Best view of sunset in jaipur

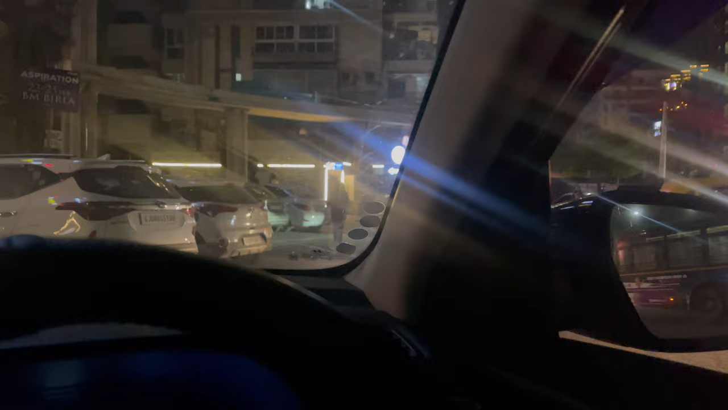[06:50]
आई थिंक इट वाज अ ग्रेट डे। ट्रैफिक बहुत है पर चलते हैं घर की तरफ, मुझे कितनी लाइट्स फैल रही है।